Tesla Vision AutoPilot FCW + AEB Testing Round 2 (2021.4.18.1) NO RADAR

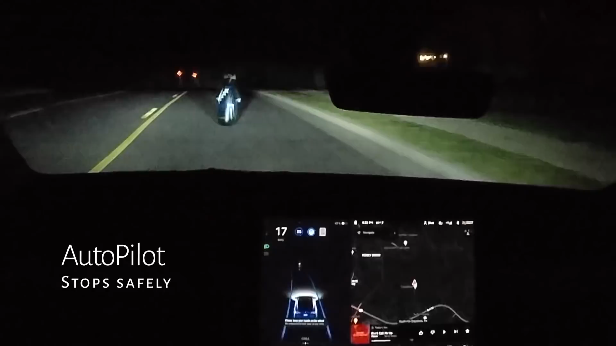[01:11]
In our autopilot examples, you'll see that it slows to a stop properly when it sees the Ninja. Swapping to manual in our first test here, we'll get a forward collision warning. In our second and third manual attempt on the Ninja, the car activates the automatic emergency braking.
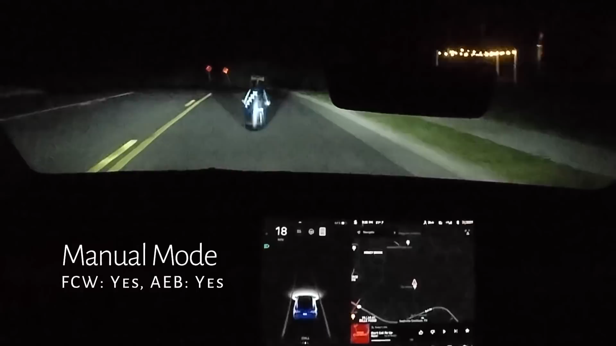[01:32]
This doesn't stop in time to prevent the impact, but it would lessen the impact. Okay, swapping to daytime, autopilot stops safely as expected.